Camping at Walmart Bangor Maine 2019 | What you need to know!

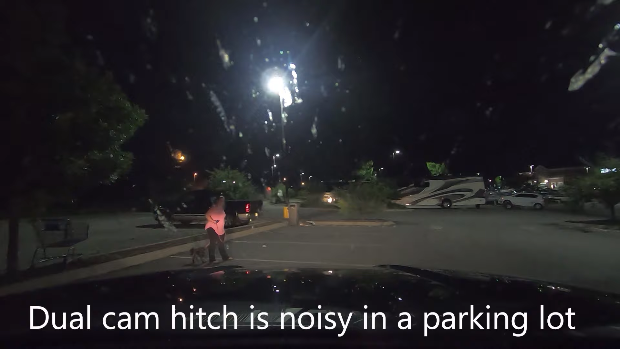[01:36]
I'm sleeping I'm sleeping there I'm sleeping on You're going to have to check my tail swing That's it Are we in? We are in Walmart in Bangor, Maine tonight